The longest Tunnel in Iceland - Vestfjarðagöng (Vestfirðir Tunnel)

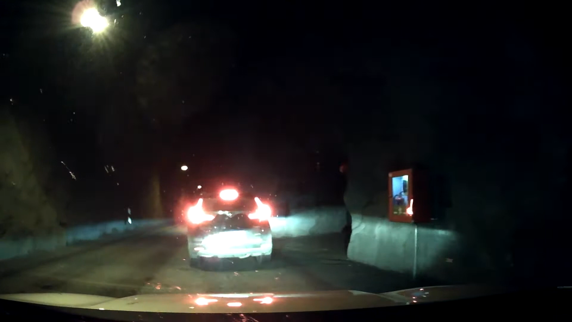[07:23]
you know uh if I am in front of him I would not uh know okay now he's going and I am uh I'm just following him all right I'm not sure if he is also you know a foreigner tourist like me or uh or a local I hope he's a local guy knows uh knows the rules